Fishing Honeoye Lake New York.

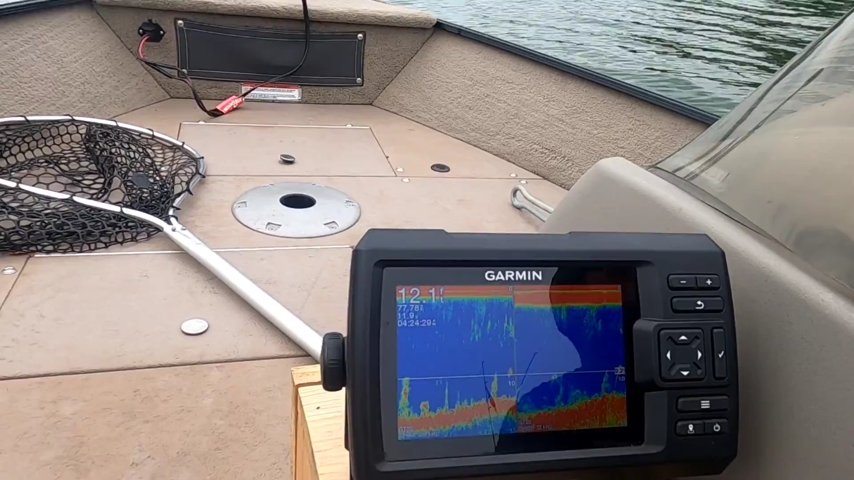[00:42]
We're out like 40 yards from shore basically 20 foot of water we're gonna
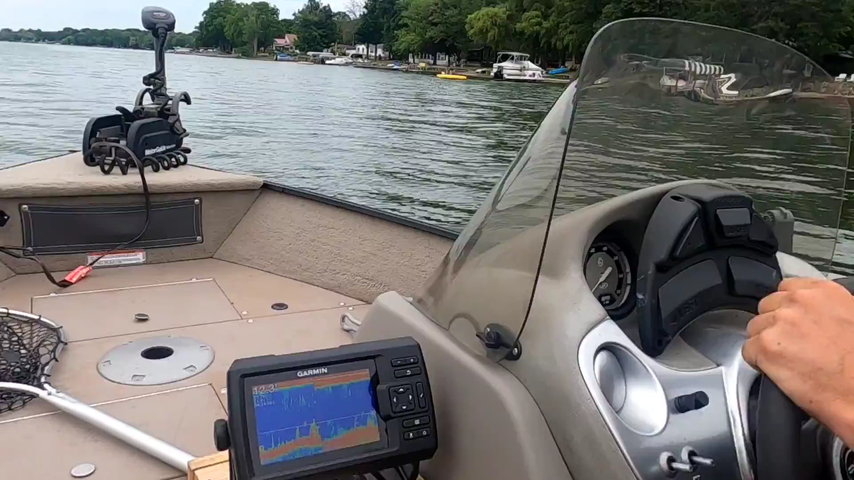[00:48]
Try trawling some stuff if we get some fish on guys We'll try to get some good video content possibly.